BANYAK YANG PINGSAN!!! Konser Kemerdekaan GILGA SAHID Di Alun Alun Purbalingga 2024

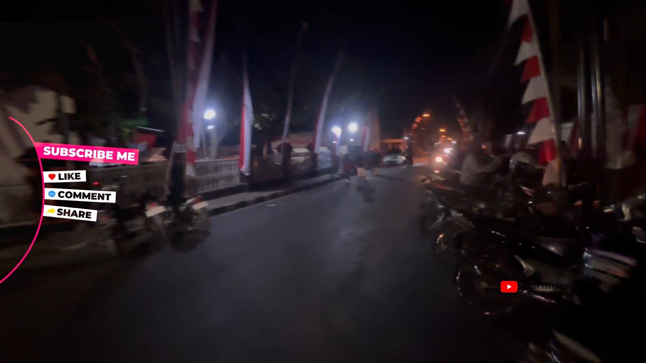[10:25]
Nah, ini juga penuh. Jalan Dipo Kusumo ini juga penuh banget, sob.
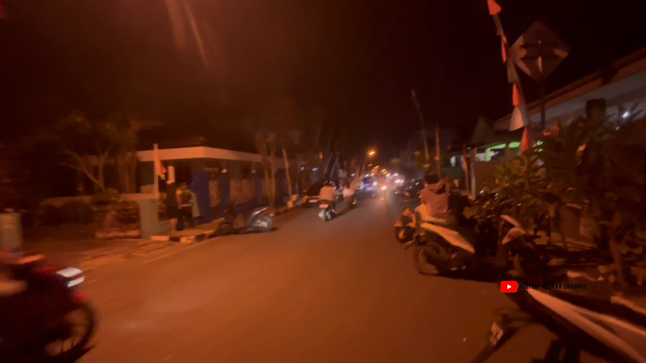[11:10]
Oke sob, kita lihat suasananya masih ramai. Sudah mulai sepi sob.